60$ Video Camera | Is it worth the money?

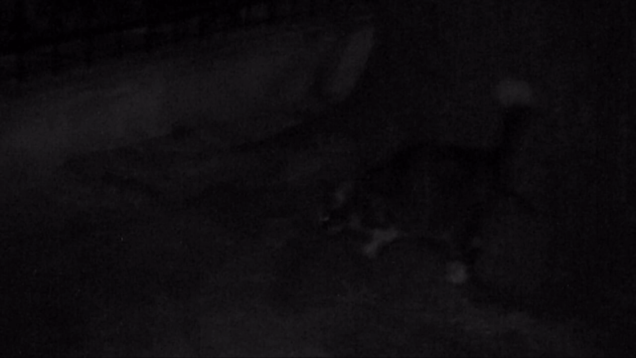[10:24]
Look, look at her eyes. Shh, awesome.
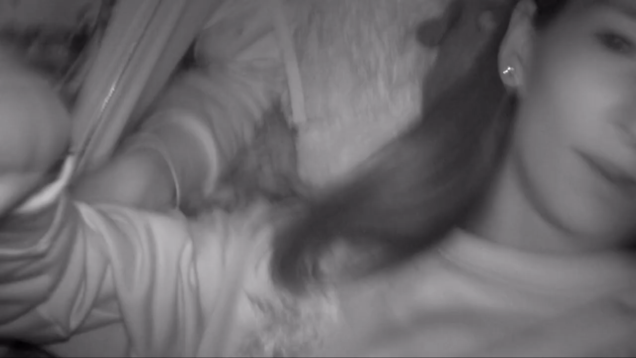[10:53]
I'm in my, you know, in the cemetery. Like, I'm really comfy in the cemetery. I don't look like a fucking girl. There's ghosts hunting us, we're in the cemetery. Look at my eyes. I think this one is a demon.
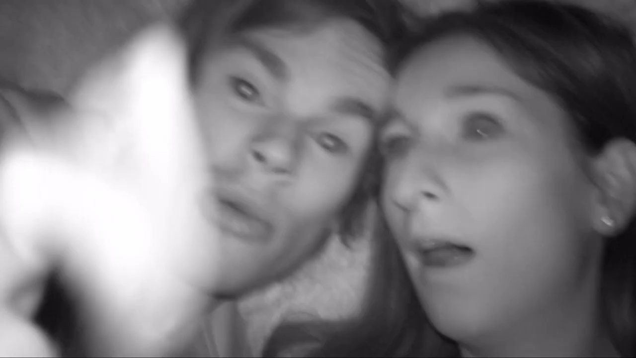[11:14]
We have our night vision cameras that cost us thousands of euros just so we can film in pure blackness. There's literally no light here, it's pure darkness. What are you trying to look at yourself?